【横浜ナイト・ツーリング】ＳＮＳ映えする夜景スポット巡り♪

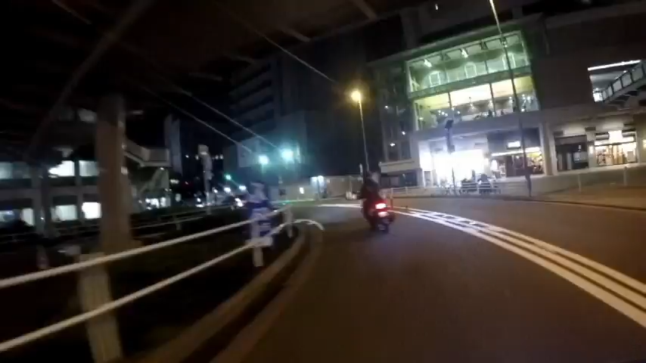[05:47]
ミズホフ島へ入りますねーご存知ですか?うんうん泣かないでー泣かないでーいやー懐かしいねーあ、なんだあのビッグスクーター軍団はまだあんな人たちがいるのか
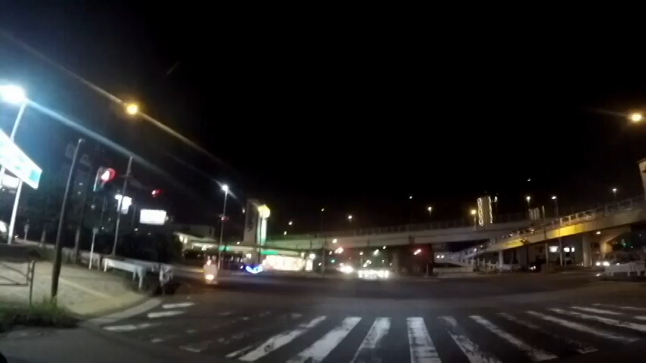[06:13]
すごいすごーい
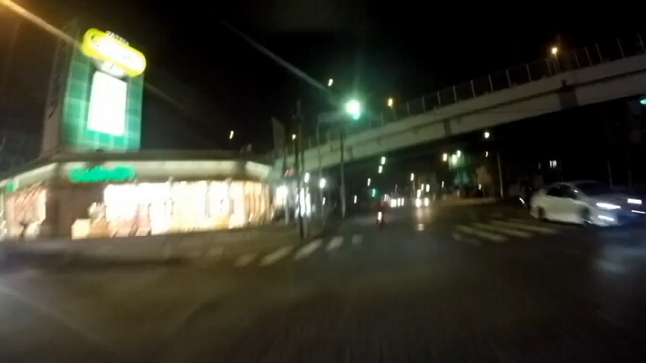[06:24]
エレクトリカルパレードみたいだーミズホフ島の方へ入ってきましたーあ、この辺なんかも割とあれかなー昔ドラマの撮影なんかでよく使われたようなあたりなんじゃないかなー結構ねー横浜のシンボル的なシンボル的なんて僕らの古い世代なんかはちょっとたまらん場所なんですけどねーそう、
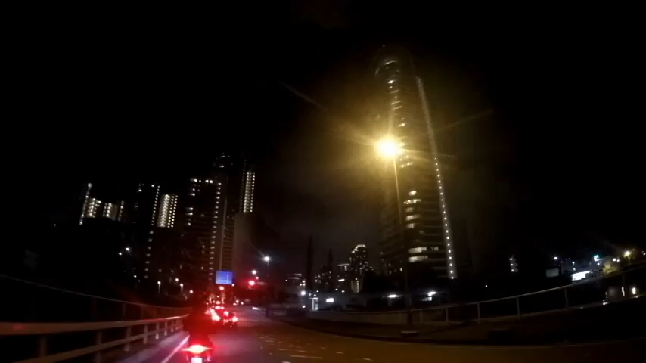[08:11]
さあもう港未来入ってきましたねこっからは夜景がすごいで夜くんのなんか何年ぶりかな
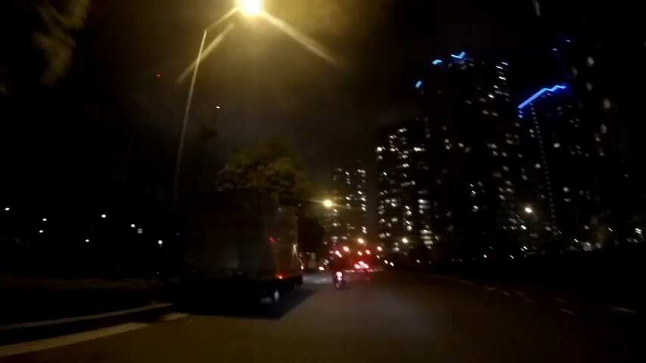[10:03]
ウィーねー夜景ウィーねーウィーでしょ
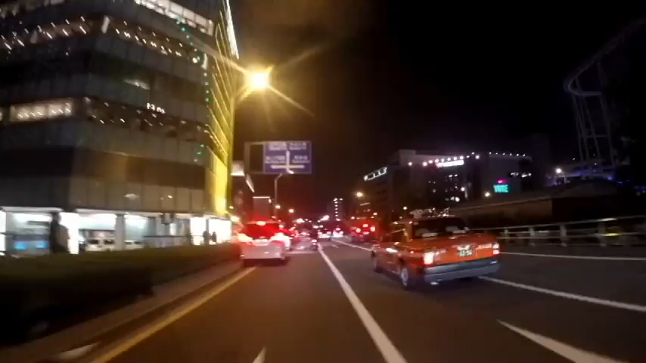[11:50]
おーおーすげーすげー万葉クラブが満車だへー温泉皆さん好きねーやっぱ
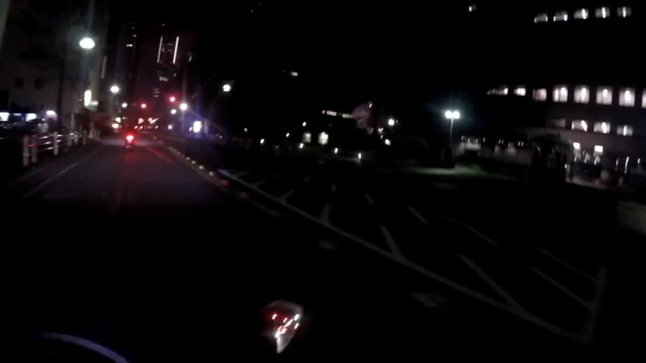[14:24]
ランドマークタワーいやーえーと今のところねーえー港未来周辺をさまよってあちゃこちゃねいやーなんか楽しいなーなんかバイクにもだいぶ慣れてきたような感じでうーんいいねーランドマークタワー映えるねーうーんいいねいいねーなんか乗り乗ったり降りたりさー押したりさーだいぶマシンに慣れてきた感がそのうち手足のように操るようになるからちょっと皆さんお待ちください